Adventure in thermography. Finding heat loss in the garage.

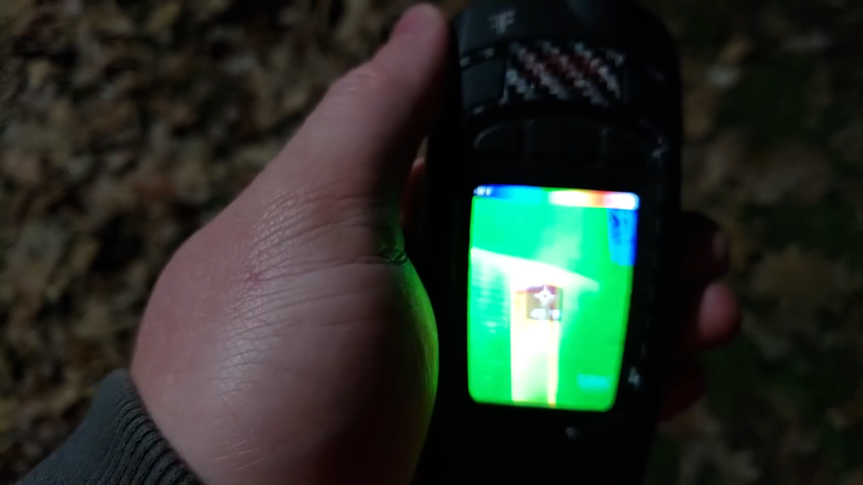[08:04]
the top and the coldest if
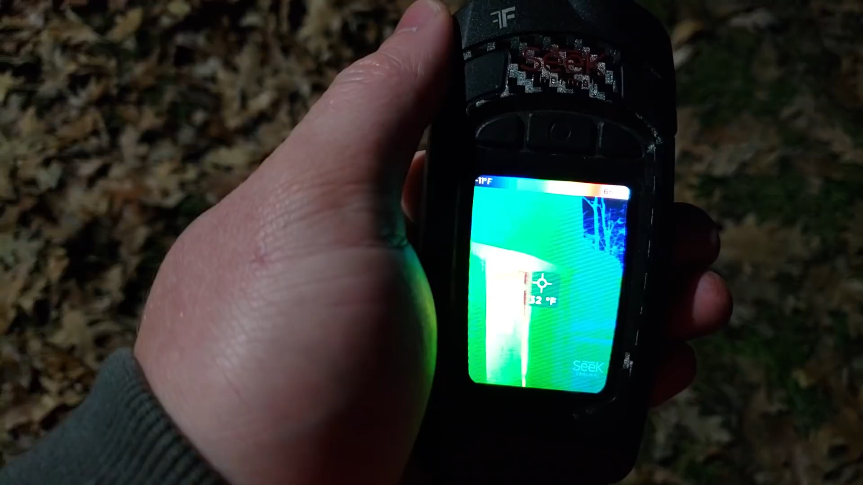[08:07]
you go over here it sees the sky and that's negative but if you just go to the ground
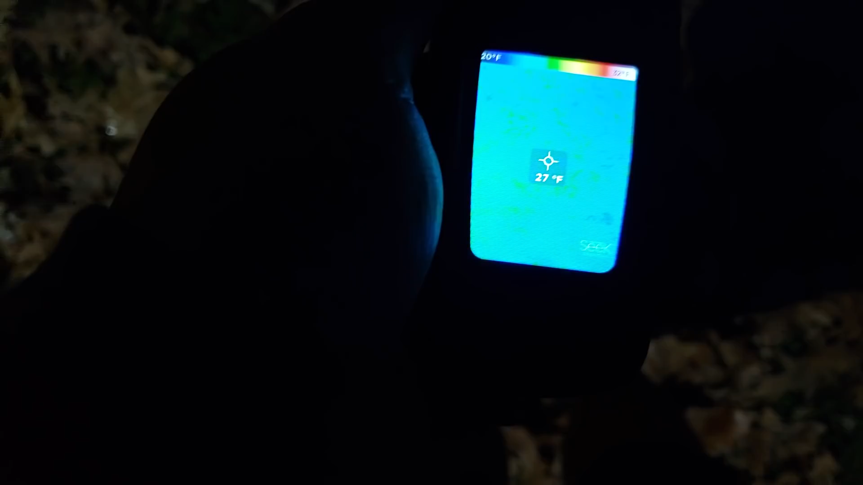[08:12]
On screen: spot 27°F, scale bottom 20°F
it's 27 this
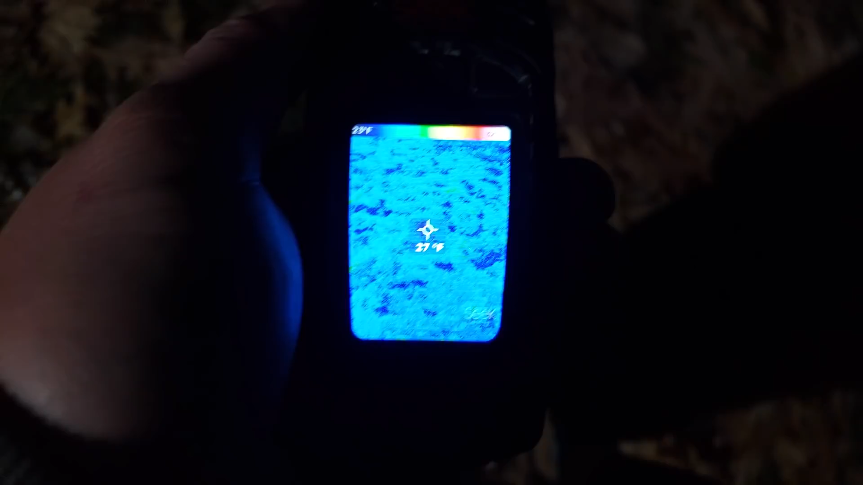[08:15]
is okay
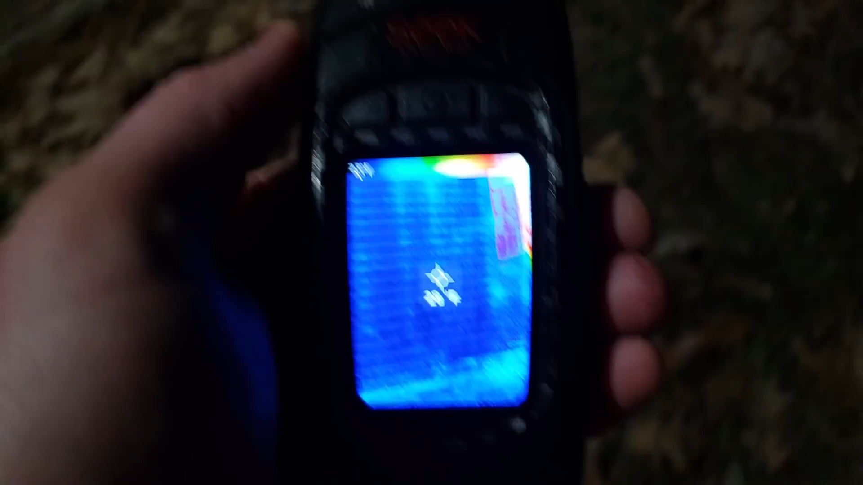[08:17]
one thing about this temperature here is it's let me shut the door and that road noise is a little bit irritating
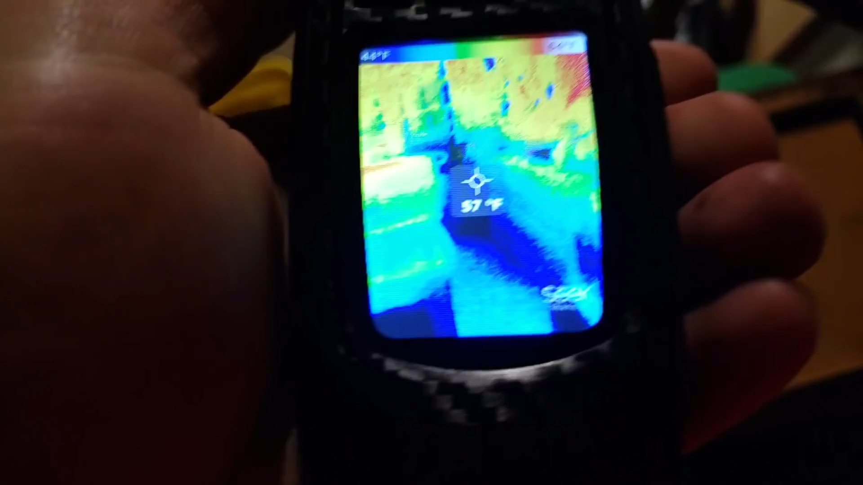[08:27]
my fingers are cold the temperature on
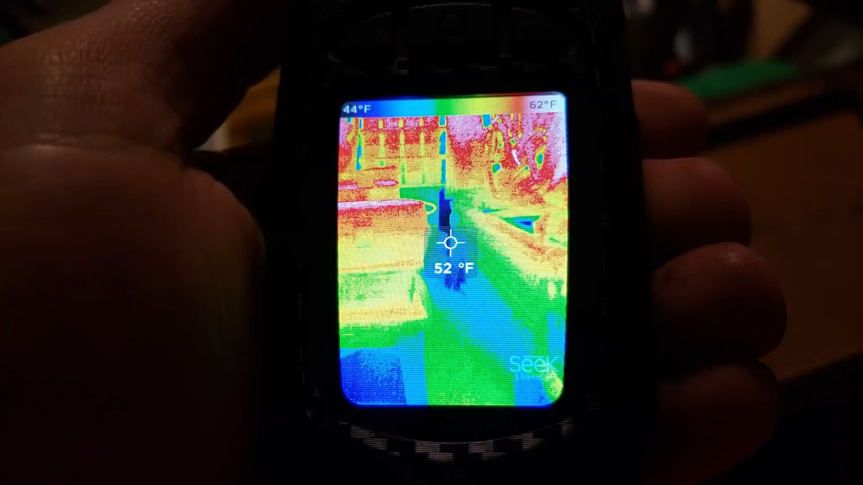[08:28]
On screen: spot 52°F, scale top 62°F, scale bottom 44°F
this is not
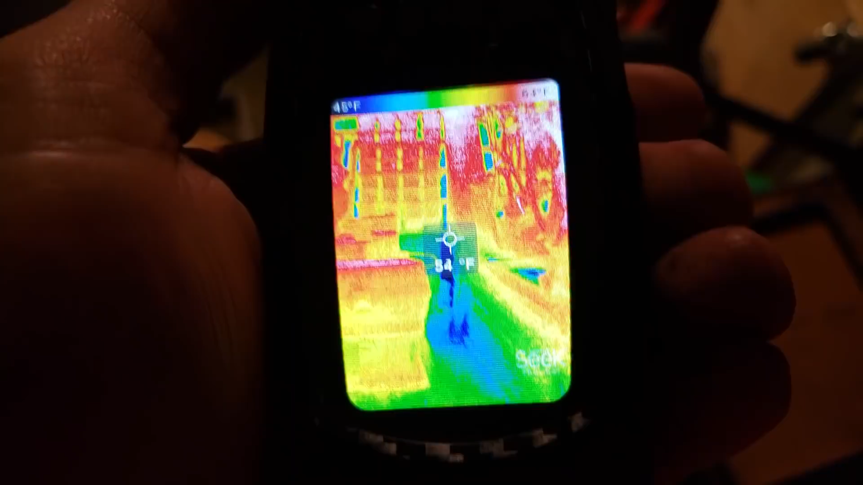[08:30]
calibrated so I can't
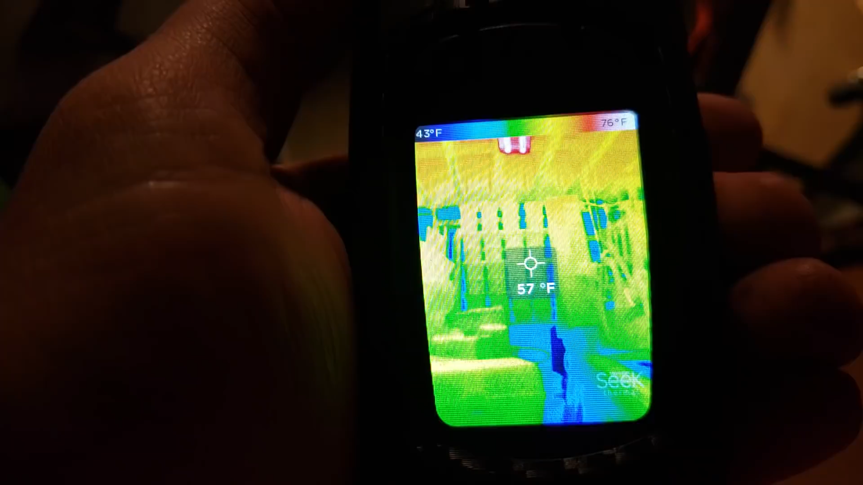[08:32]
On screen: spot 57°F, scale top 76°F, scale bottom 43°F
trust the actual values there at all you can see that the cold
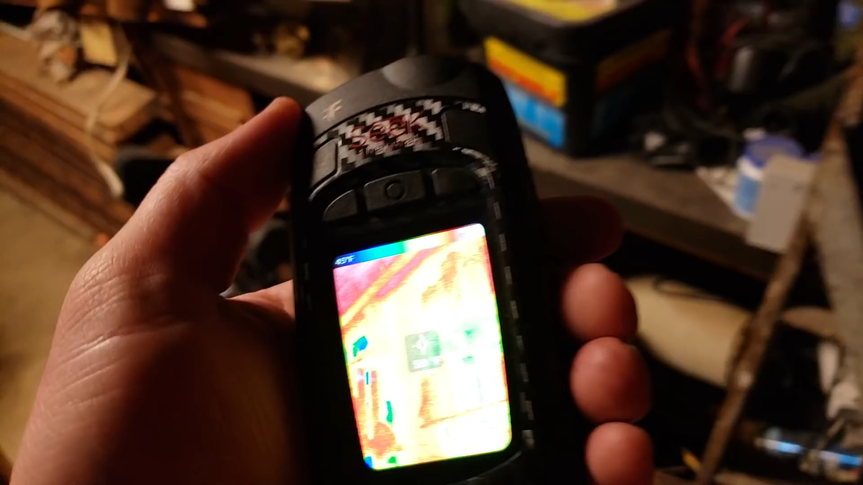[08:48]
so my uninsulated walls are initial 10 degrees colder and there's a fluorescent light it's pretty warm
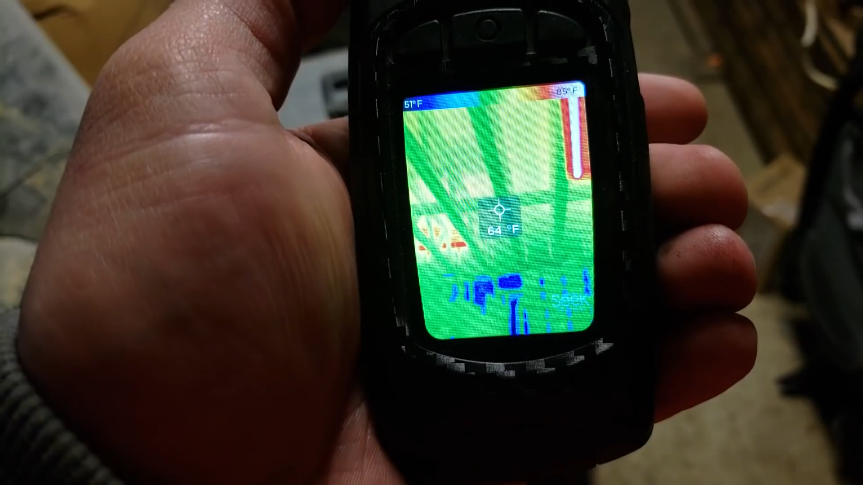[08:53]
On screen: spot 64°F, scale top 85°F, scale bottom 51°F
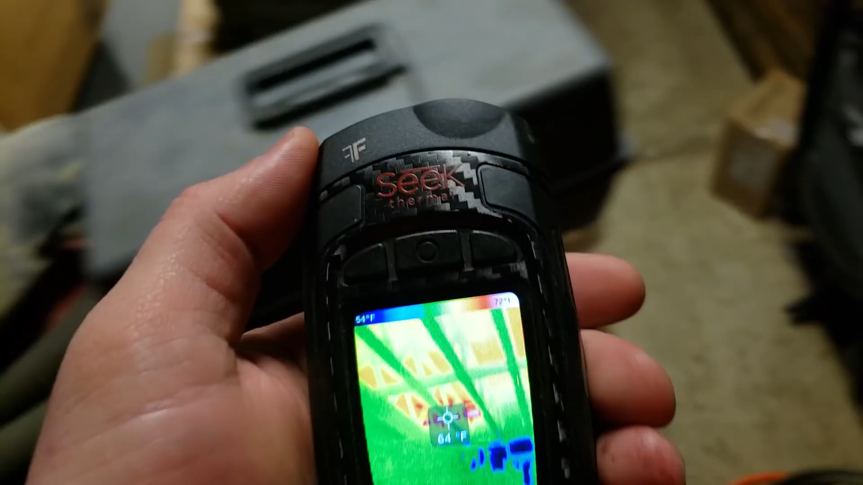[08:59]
On screen: spot 64°F, scale bottom 54°F
and over here this is where the dishwasher is
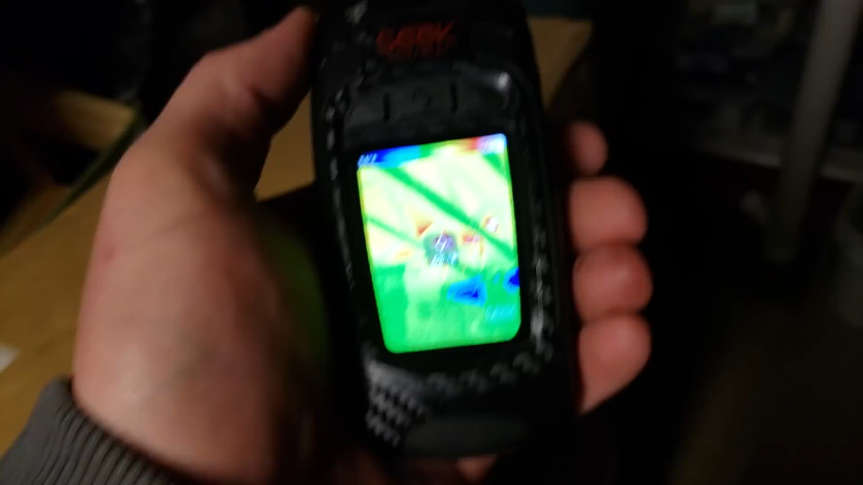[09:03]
we can see that it's putting out a lot of heat through the drain
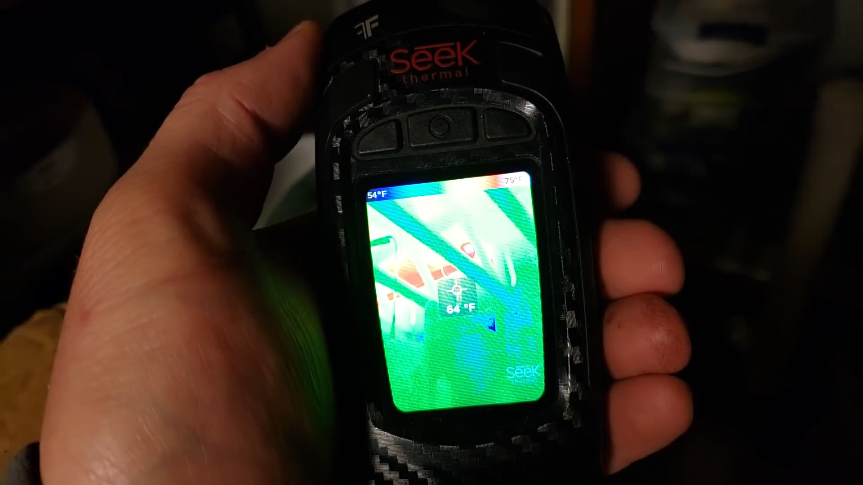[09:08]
On screen: spot 64°F, scale top 75°F, scale bottom 54°F
and the floor is a little bit warm too right under the dishwasher
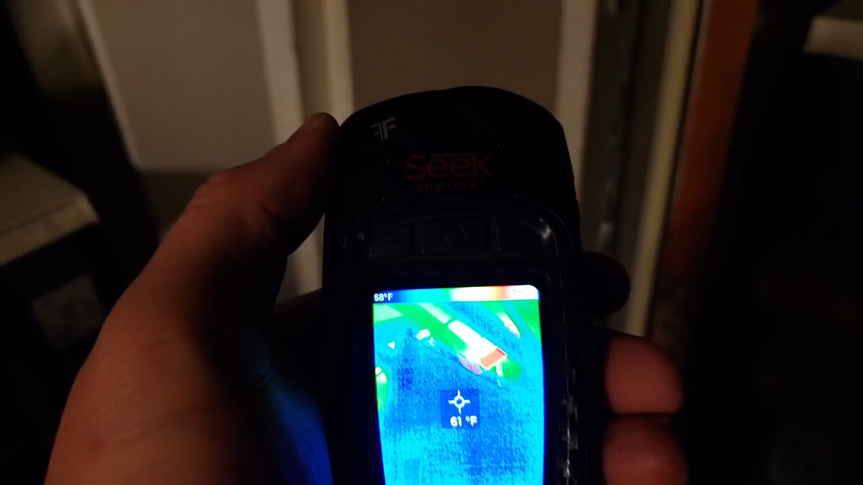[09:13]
right there
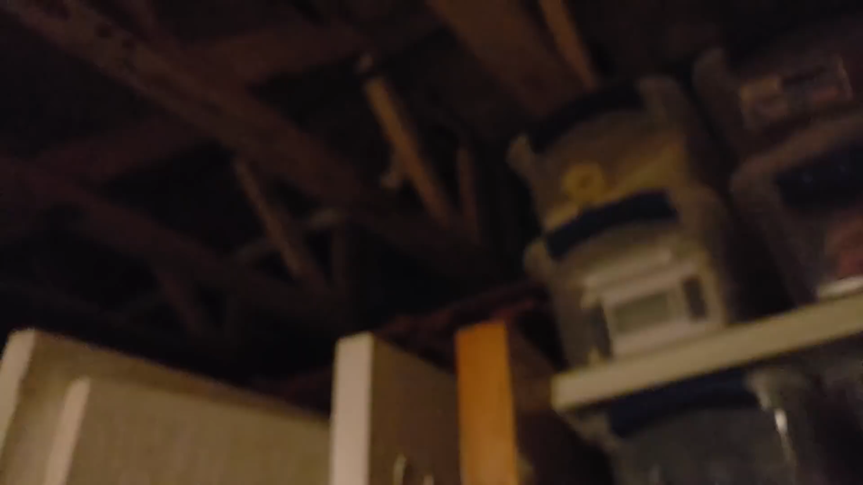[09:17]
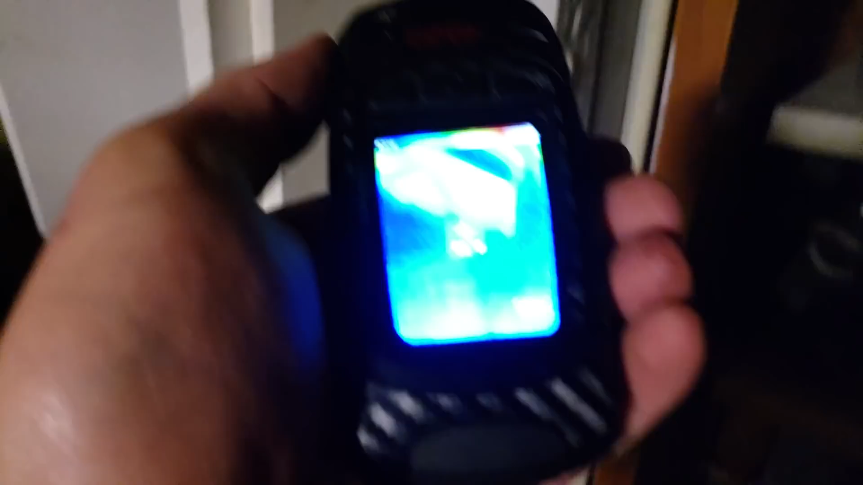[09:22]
so that's another slightly irritating thing about
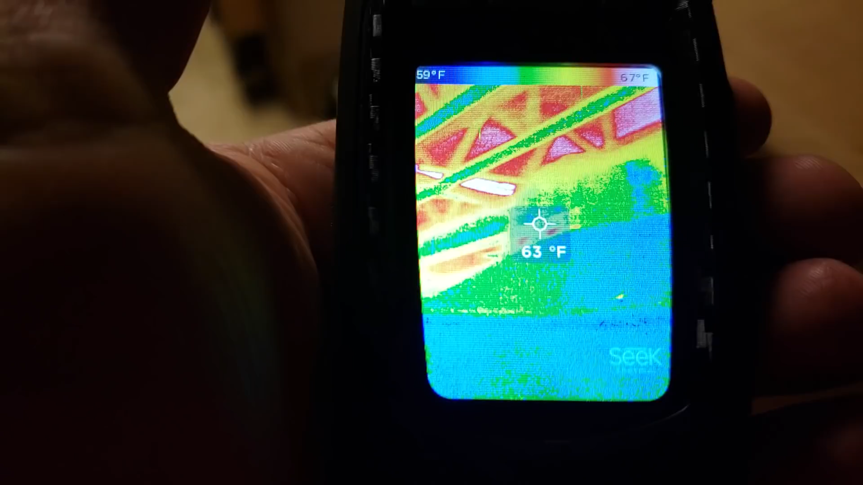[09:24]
On screen: spot 63°F, scale top 67°F, scale bottom 59°F
this is you can't like point your camera at what it sees I mean I guess you can sort of there but that's not